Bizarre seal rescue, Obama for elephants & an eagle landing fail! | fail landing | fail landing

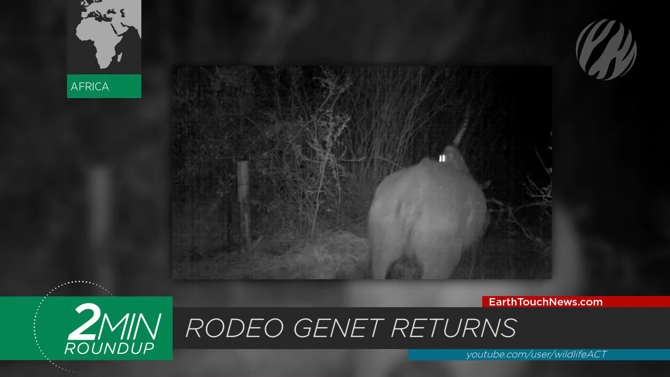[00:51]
Though the reasons for the behavior are still being debated, the genet can be seen snatching insects from atop its lofty rhino perch.